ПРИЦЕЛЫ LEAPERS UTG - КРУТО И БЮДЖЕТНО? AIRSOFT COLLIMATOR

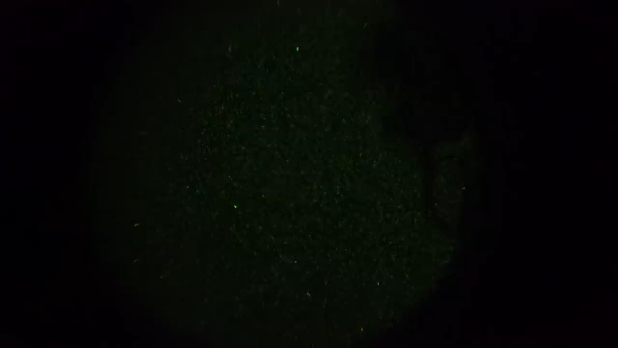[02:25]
результатам проверки выяснилось что хоть у прицелов и нет специального режима для пнв в
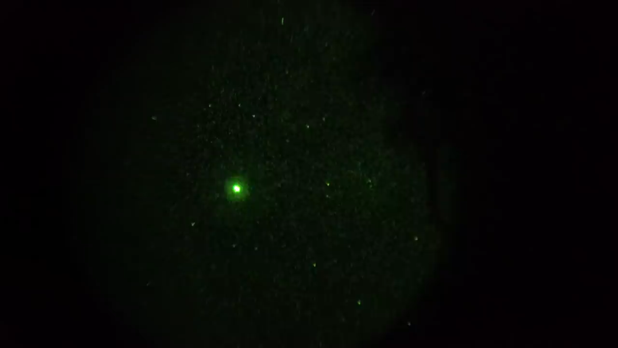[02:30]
прибор прекрасно видно прицельную марку на минимальной яркости она выглядит компактно и не засвечивает зрительное поле размер прицельной марки 4 угловые минуты что такое угловая минута и как она